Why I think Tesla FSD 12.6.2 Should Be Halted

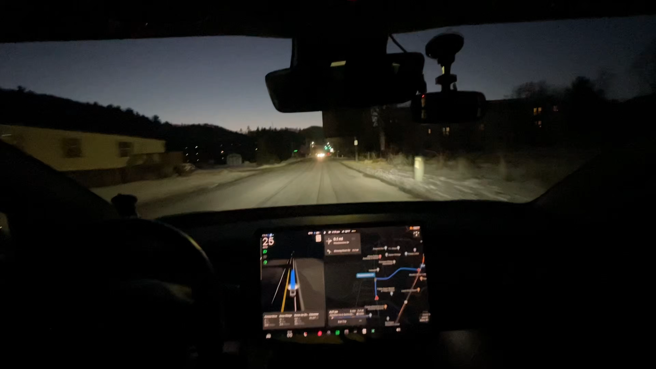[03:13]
think the bus when you guys stuck behind the bus it's slow in my I have foreign food right before the camera here trying to the car just ran up and over the sidewalk so that just happened this is that that could have been improved look at this
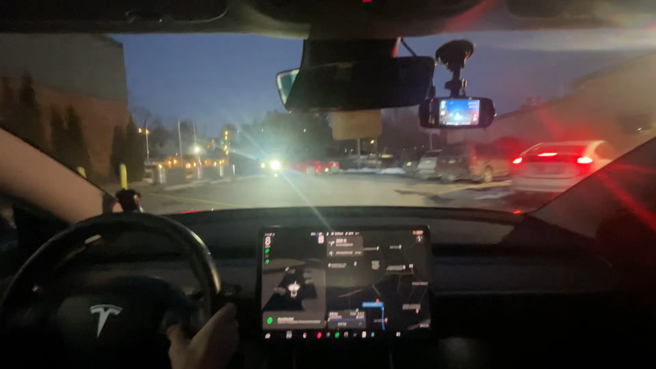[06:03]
okay that is a lot of hesitancy yeah see here's the thing um I need to actually park over here so okay I'm just gonna drive to the parking lot
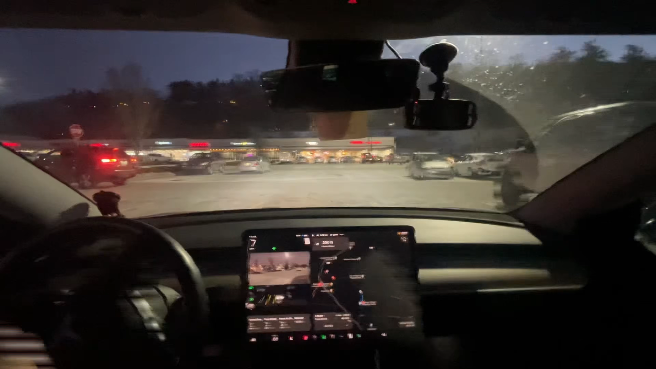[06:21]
and see you when you're back on my road is still set to a 25 mile an hour speed limit which it should be uh it really should say 35 because